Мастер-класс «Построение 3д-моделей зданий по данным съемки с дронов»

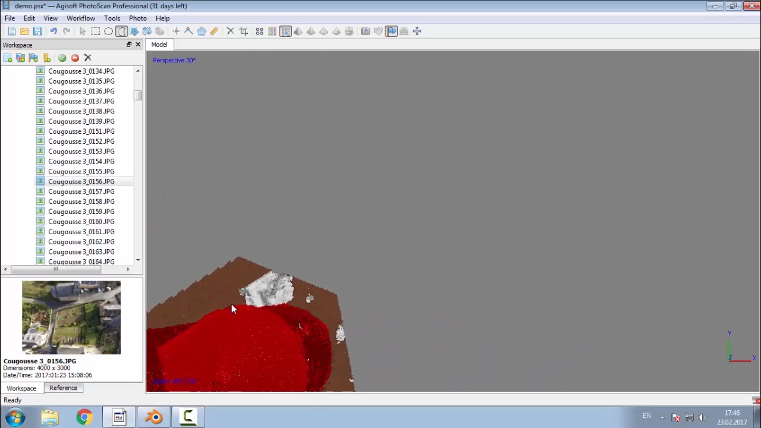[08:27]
Дальше, что тут еще такое может быть? Вот эти вот пятнышки, это не страшно, а вот ступеньки...
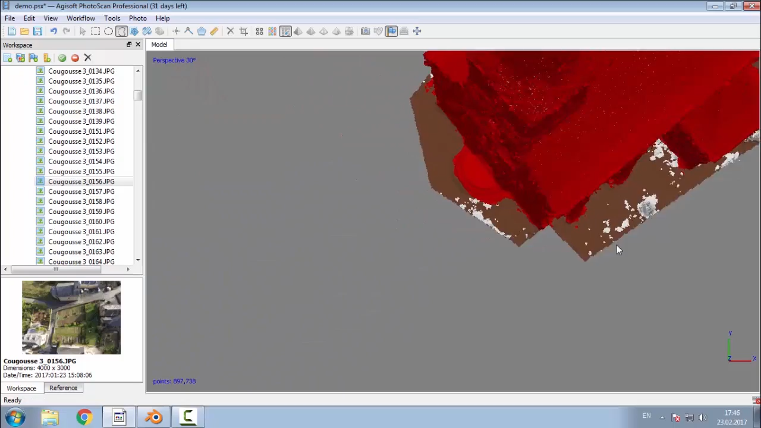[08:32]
Нет, наверное, ступеньки мы тоже сохранять не будем, потому что так точно мы его сейчас не смоделируем, это все-таки требует времени.
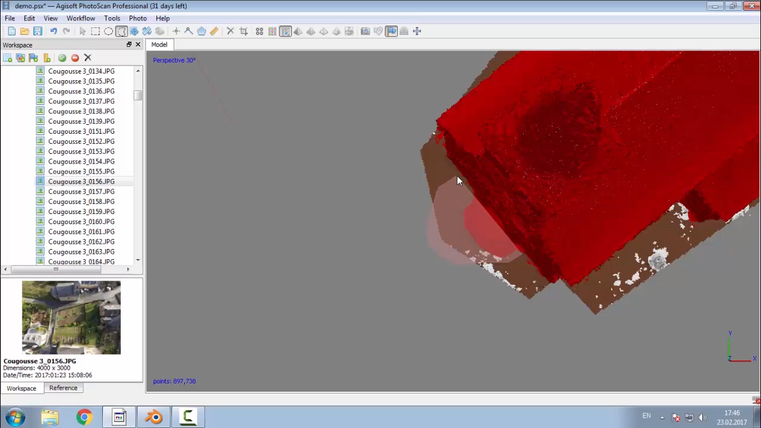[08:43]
Мы сделаем достаточно грубую модель, чтобы не сидеть тут до ночи.
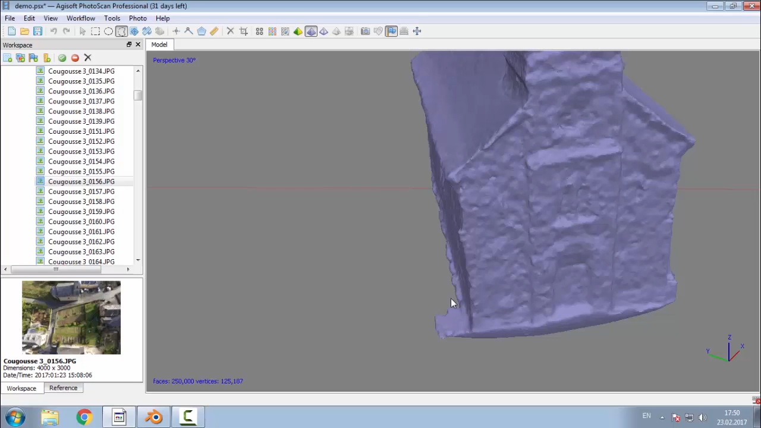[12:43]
Я сейчас поудаляю излишки некоторые, которые
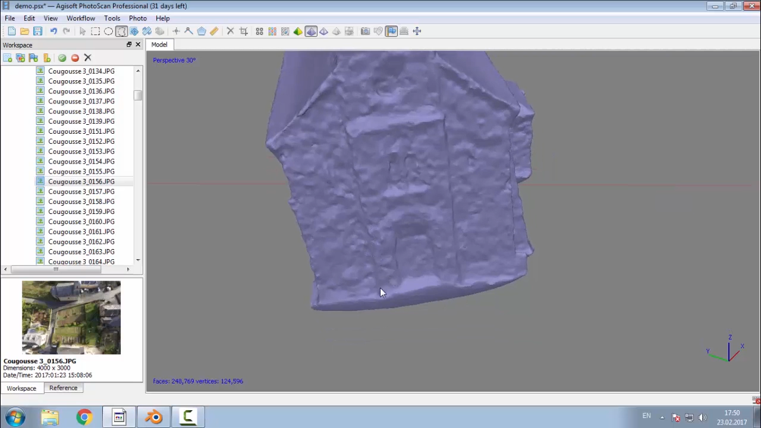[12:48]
нам по большому счету здесь не нужны.
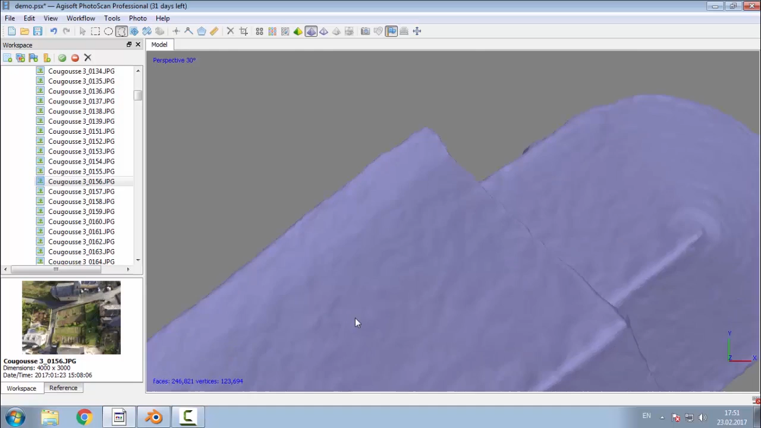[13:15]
Вот как-то так. И вот такая у нас моделька. Моделька,
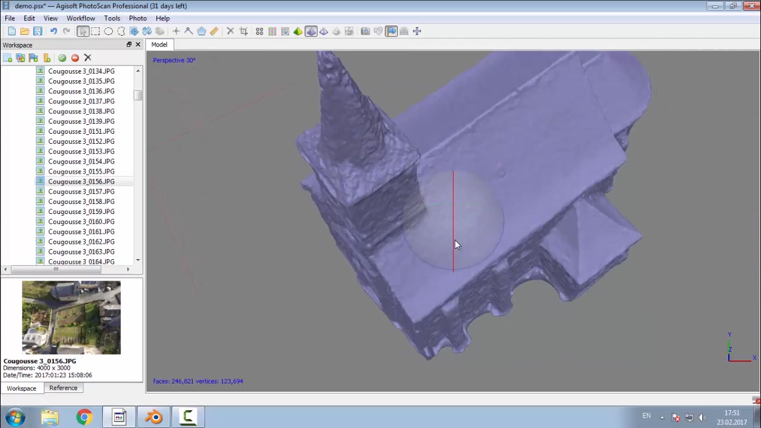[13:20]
она не текстурированная. Сейчас я покажу текстуру. Это на самом деле, ну, текстура, но эта текстура, если знакомы с 3D редакторами,
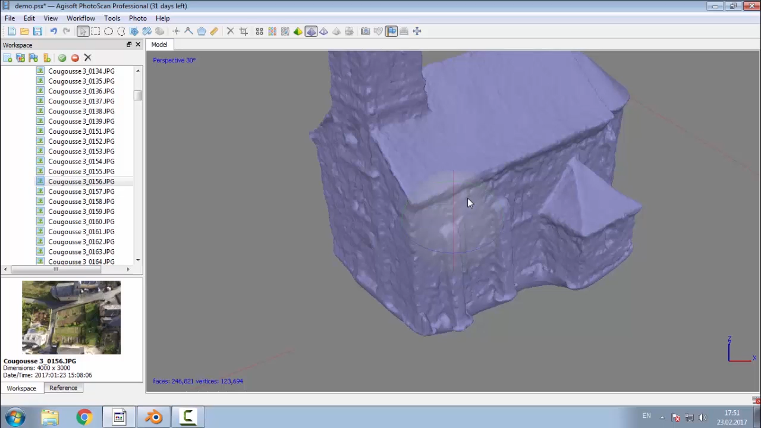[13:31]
то текстура бывает UV, то есть развертка с плоскости, а бывает прямо на модели, то есть цвета вершин.
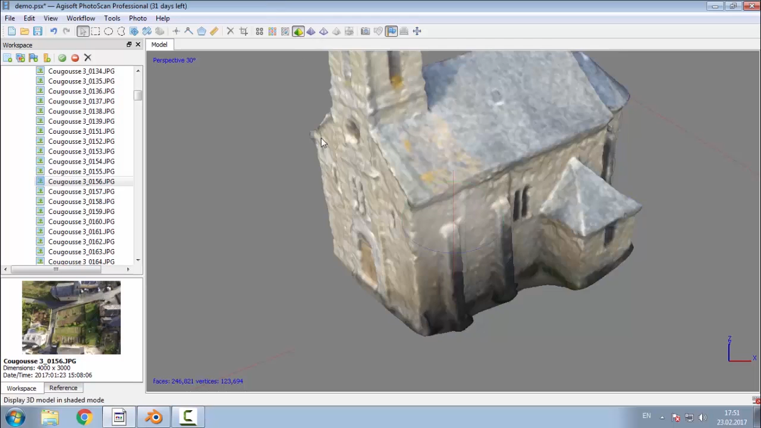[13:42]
Тут строятся и цвета вершин, ну, как видите, то есть она, ну, так себе, если говорить откровенно. Получилось, но это опять же из-за особенностей текстура строится фотограмметрическим способом. Отсюда же привносит, во-первых, проектируется на неровную поверхность, она помятая, во-вторых, это создает искажения в
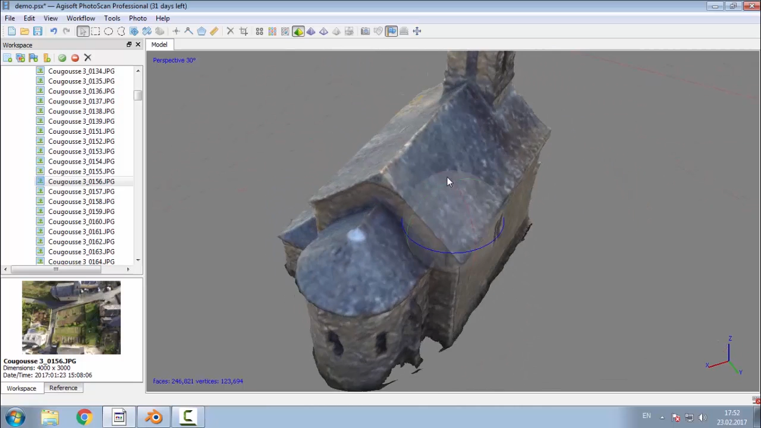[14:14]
фотографиях, в-третьих, для некоторых участков, вот как вы помните, вот здесь под крышей нету точек,
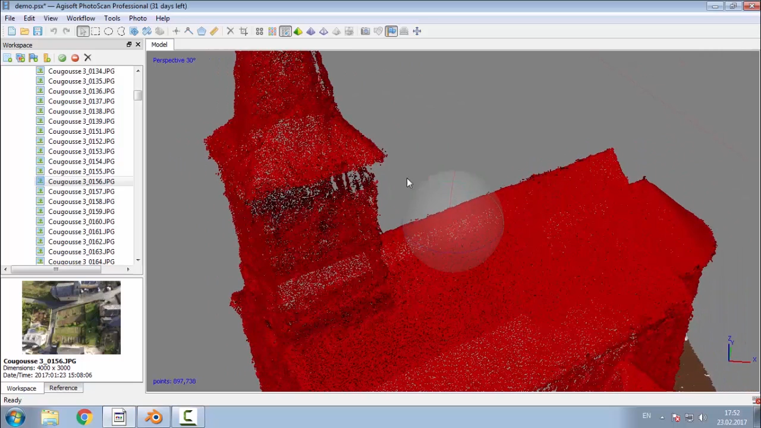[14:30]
соответственно, там недостаточно снимков, и вот то, что тут есть, это результат интерполяции.
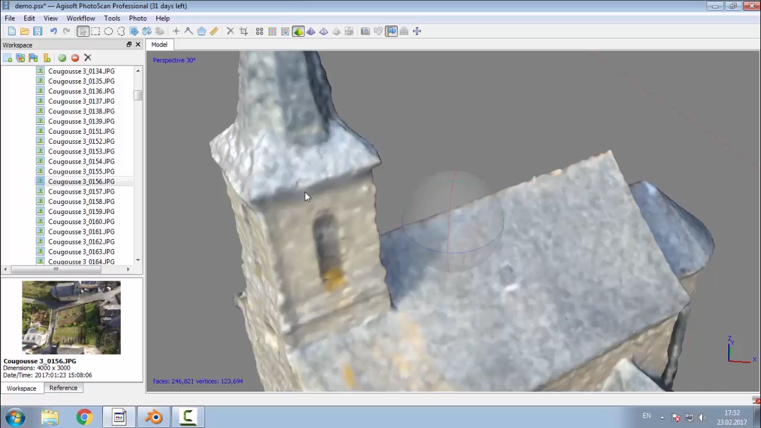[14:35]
Вот.
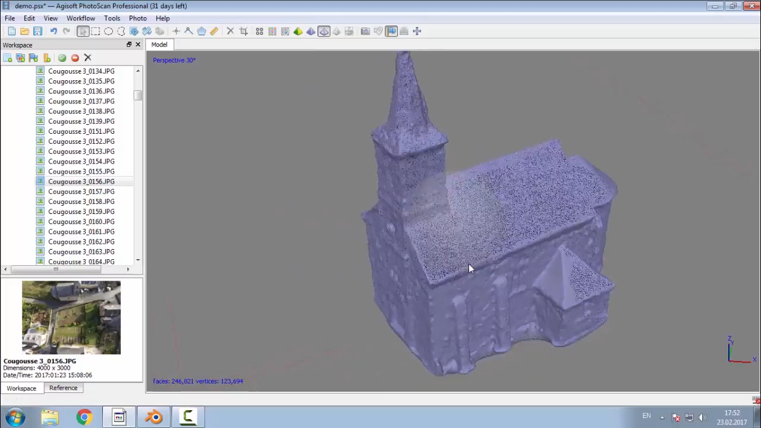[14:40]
Также видите, вот такая очень нерегулярная структура получается сетки.
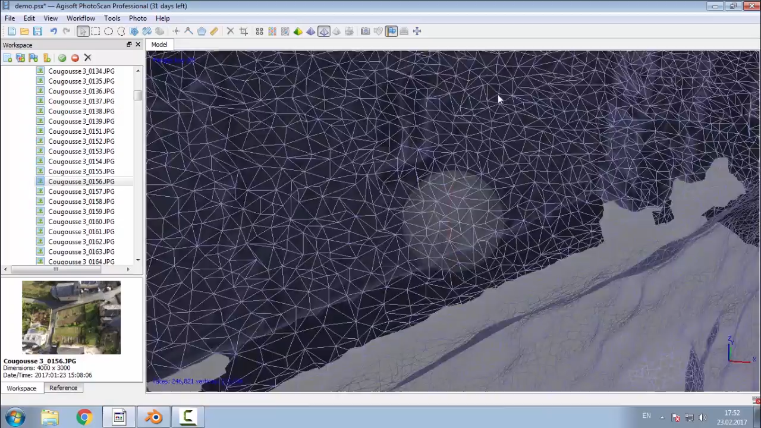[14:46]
С этим очень трудно работать, а
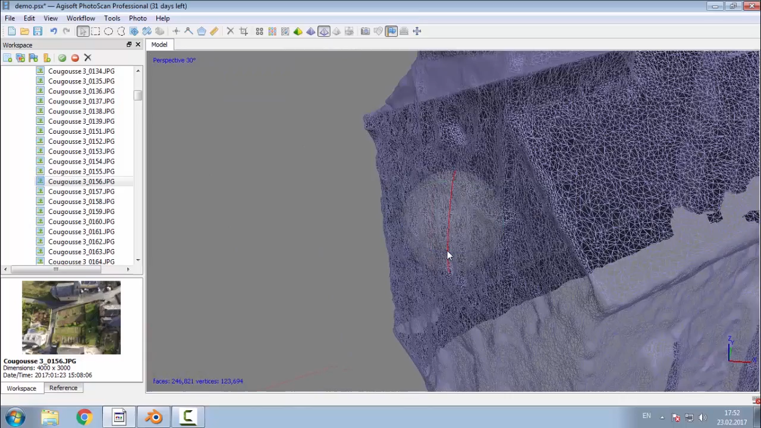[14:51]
Photoscan, да и прочие программы поддерживают упрощение модели.
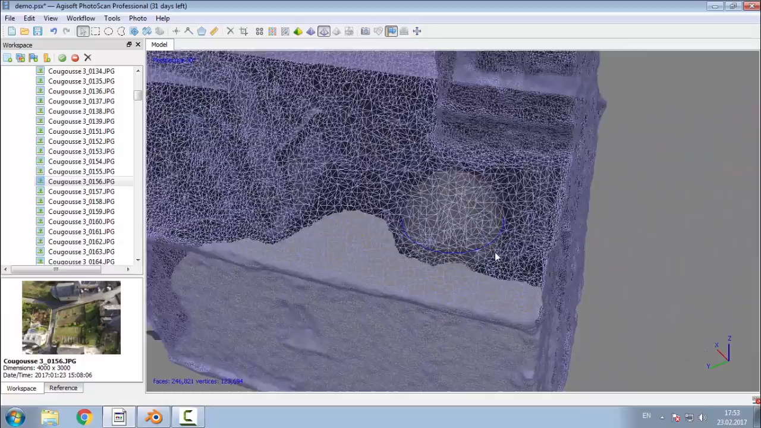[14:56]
То есть вот мы ее построили, мы ее теперь можем либо сгладить, ну, и сгладить, и упростить.
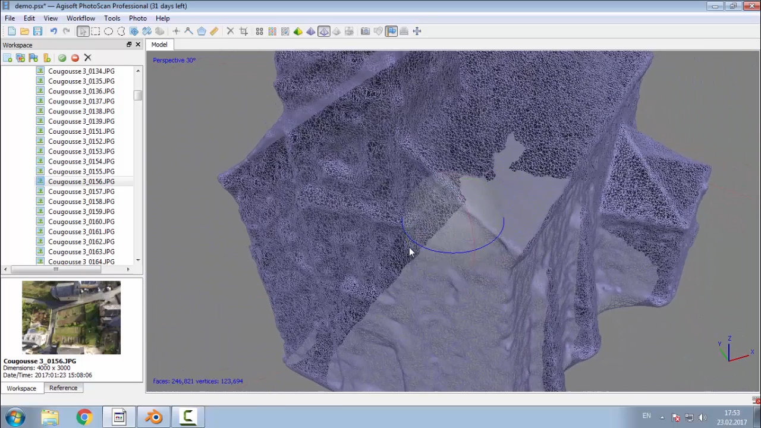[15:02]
Но с этим другая беда, я вам сейчас покажу.
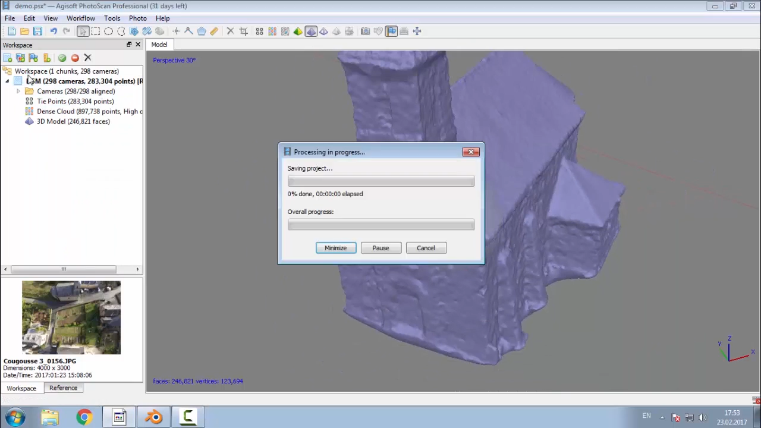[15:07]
Сейчас сохраним наш результат, сделаем копию, которую не жалко. Допустим, мы хотим уменьшить количество полигонов.
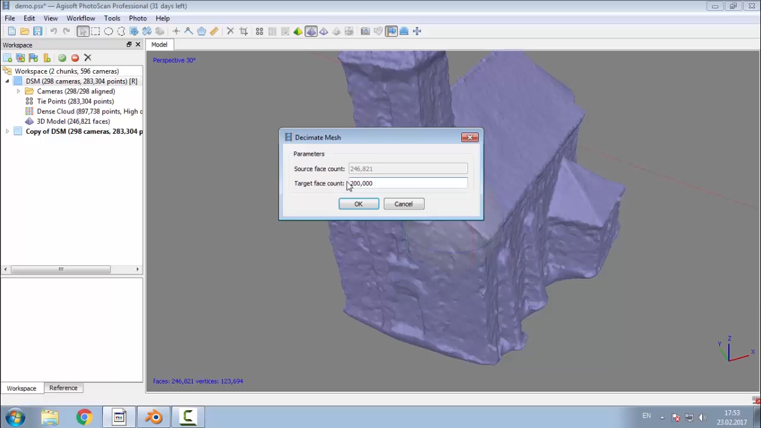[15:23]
В текущей модели у нас 250, 246 тысяч. Мы, допустим, хотим, ну, хотя бы до 100 уменьшить, правильно? Чтобы с этим что-то можно было
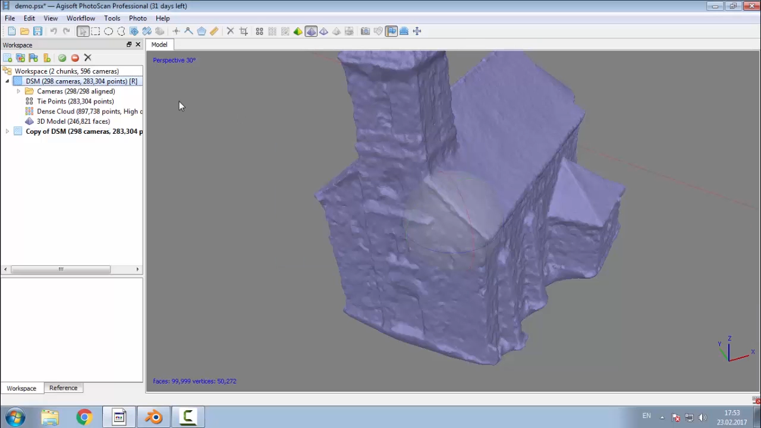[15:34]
работать. Сейчас я покажу разницу. Видите, она немножко огрубляется. Чуть-чуть. Я не знаю, даже видно ли это на проекторе.
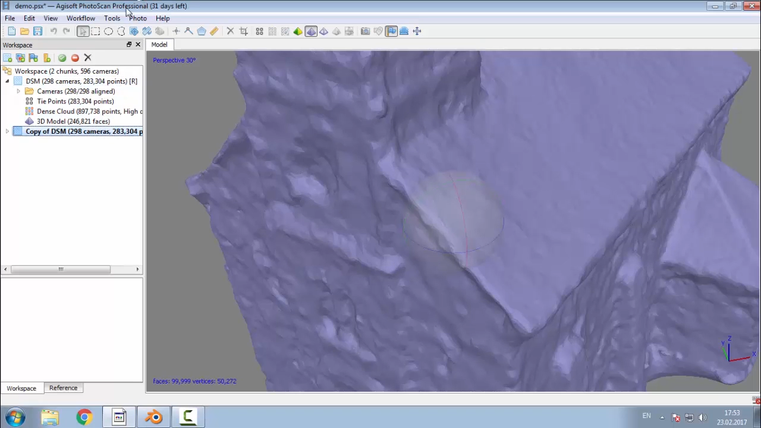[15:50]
Не видно. А, видно. Но 100 тысяч полигонов — это все еще очень много.
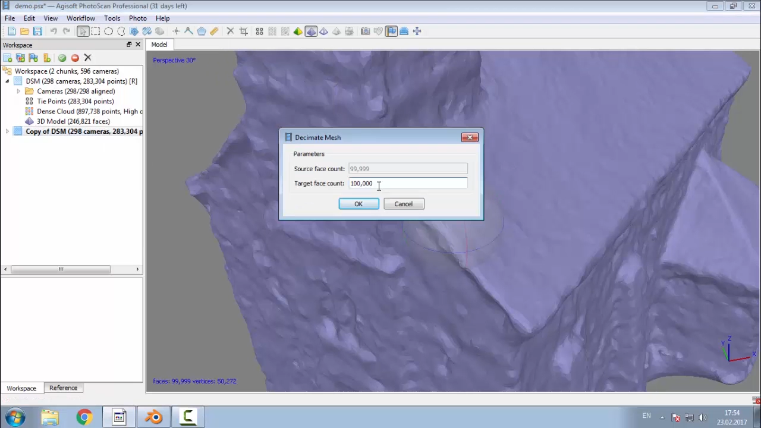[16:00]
Поэтому давайте попробуем до 10 тысяч. Ой. Вот это уже совсем беда.
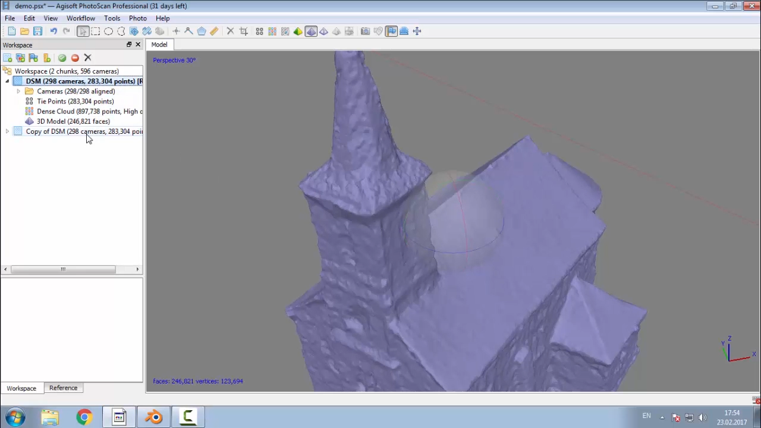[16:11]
То есть она получилась уже не как помятая, а как сделанная из папье-маше, не знаю, даже, возможно, оригами и так далее. Но для наших теперешних задач этого вполне хватит.
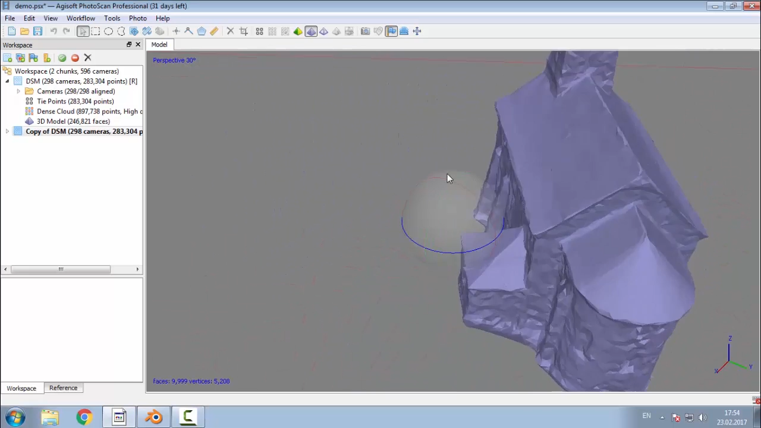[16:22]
Текстура у нее стала еще более помятая,
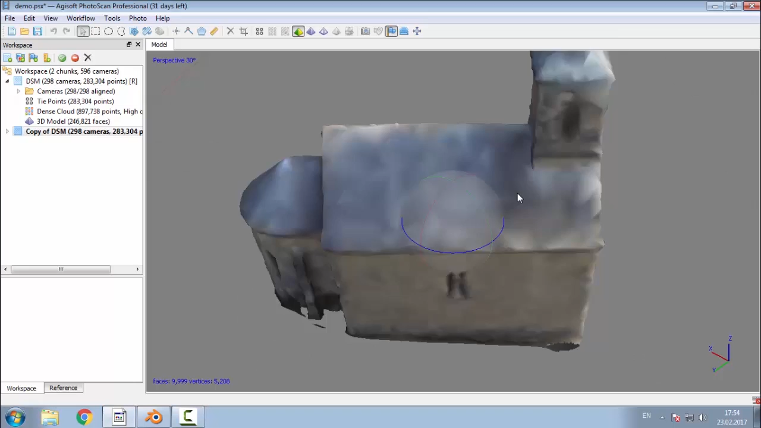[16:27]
потому что, опять же, это все результаты интерполяции, но мы потом построим нормальную для нее текстуру.